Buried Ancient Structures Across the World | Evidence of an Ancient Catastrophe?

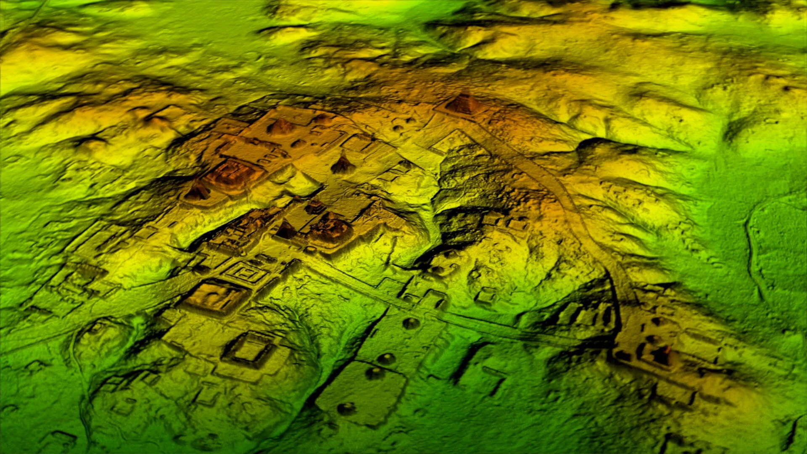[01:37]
In southern Mexico, lidar surveys were conducted to map out the region where Mayan and Olmec people had settled,
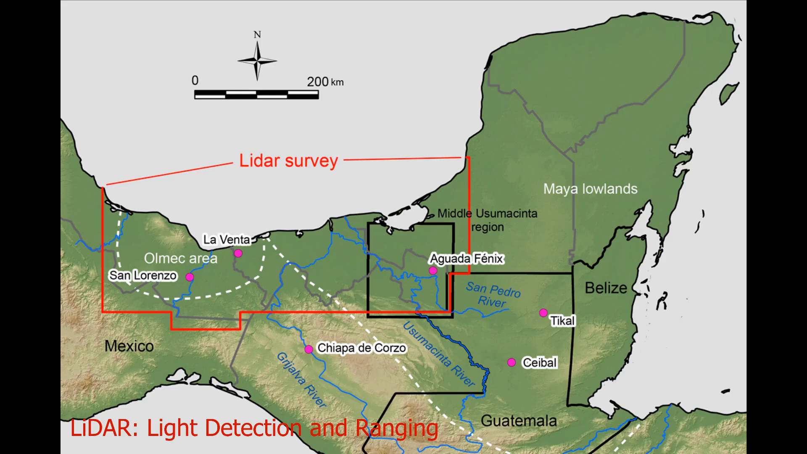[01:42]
and enormous complexes of ancient ruins were discovered under the vegetation. How would entire cities have been buried and overgrown so completely?
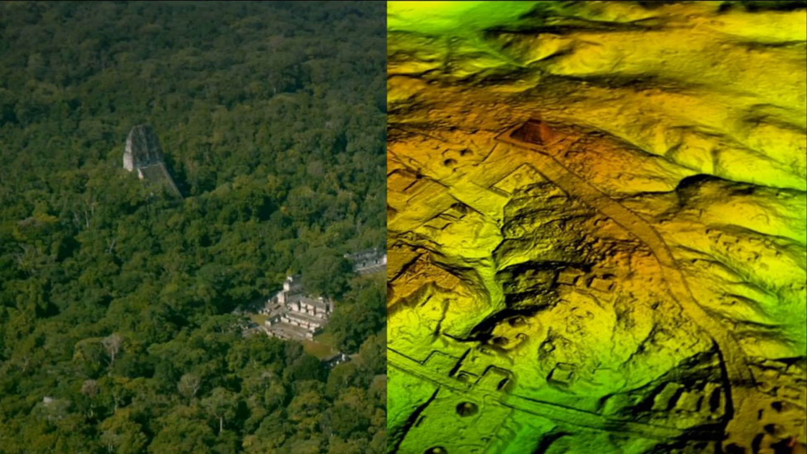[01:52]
It also appears that the structures were damaged as the tops of the pyramids are missing, with only chipped and worn stone remaining.
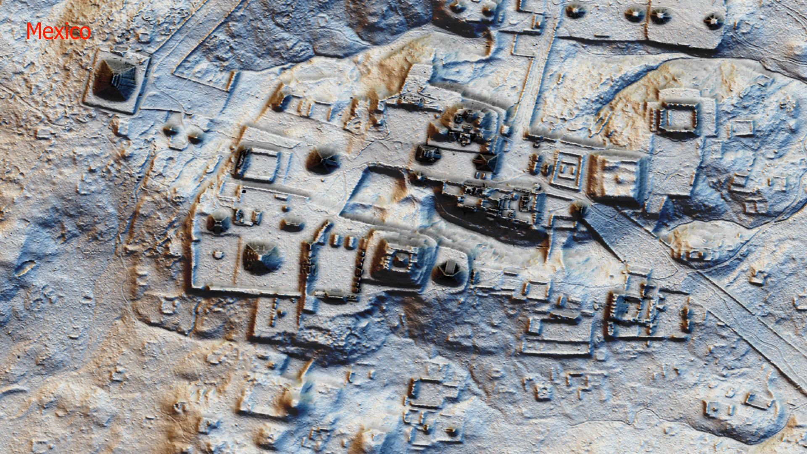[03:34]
the layout of which resembles the appearance of the ancient ruins discovered in southern Mexico.